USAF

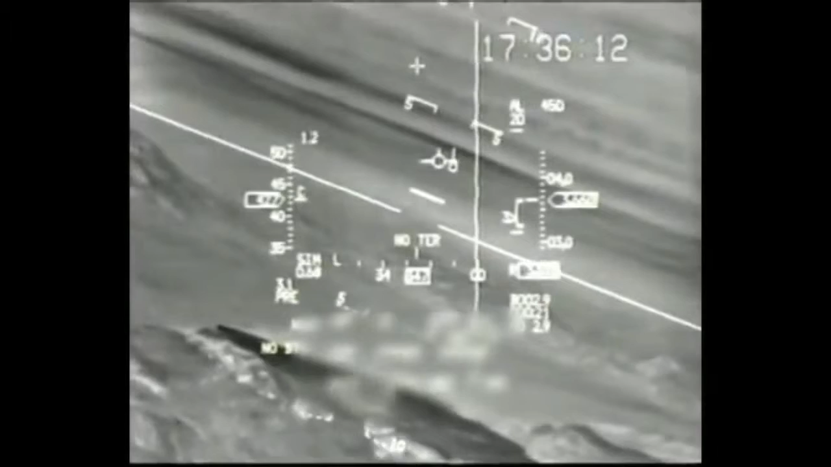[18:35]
Βγαίνουμε στο γάδο και πατάω τον έμος για να αρχίσει να μας κατεβάζει.
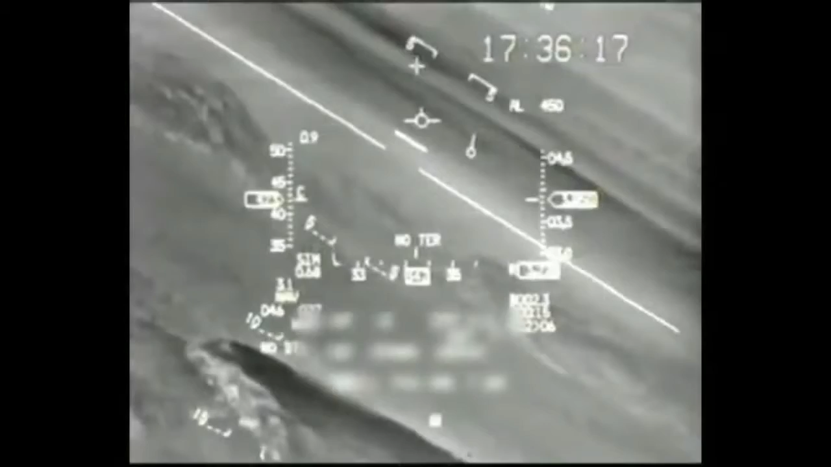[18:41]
Okay. Θα κάνουμε ίκρες δηλαδή. Ναι, ναι. Επιταχύνω. Επόμενο σημείο.
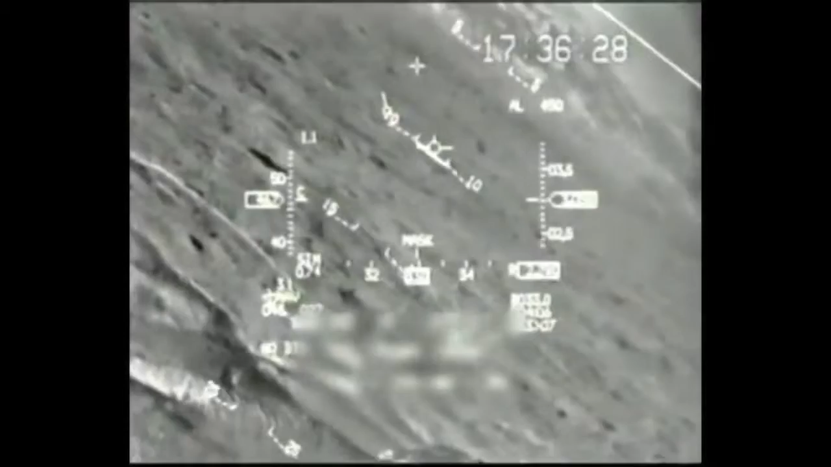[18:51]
Και είδες πως κάνουμε λοκούν στο πόντι στο στόχο, έτσι. Κοίτα τώρα, κατεβαίνει προς το χωράφι.
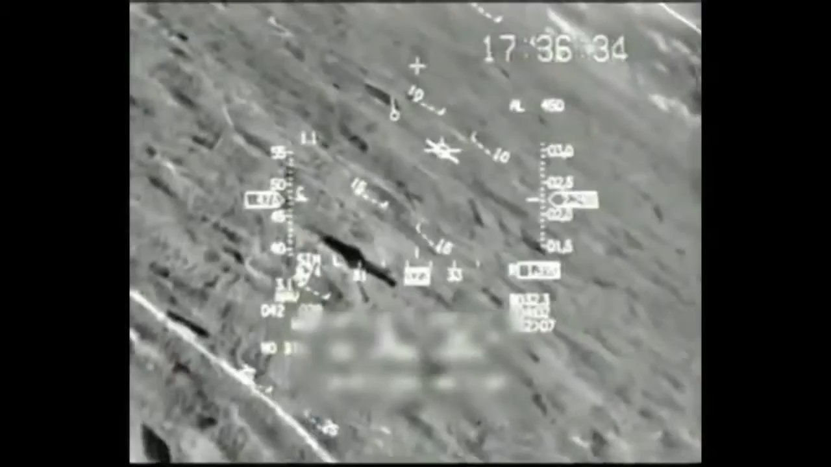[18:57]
Ναι, ναι, ναι. Μας. Ακούω λίγο εδώ ευθύνα, μην πάμε πάνω από το χωριό. Και μας ευθυγραμμίζει. Συνεχίζουμε μετά. Είδες, αυτό μας ανεβάζει μόνο του τώρα. Δεν σπρώχνω εγώ το αεροπλάνο. Ναι, το ναι, ναι.
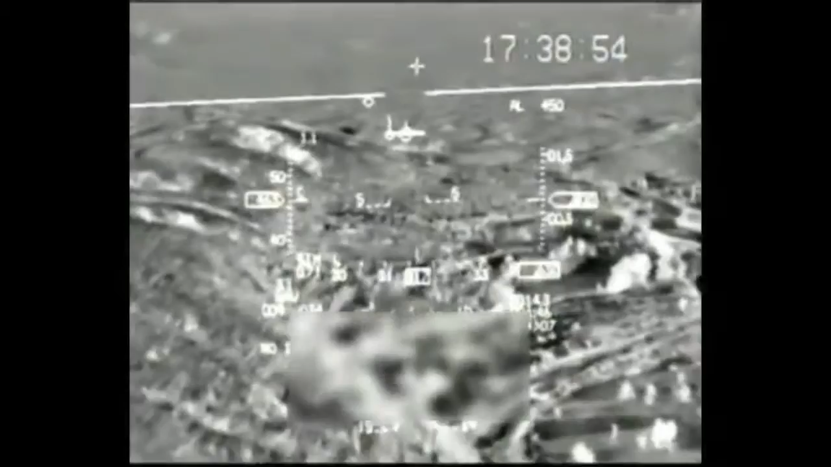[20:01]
Έχουμε επιταχύνει 480. Ιεράκι 200 το μάτι.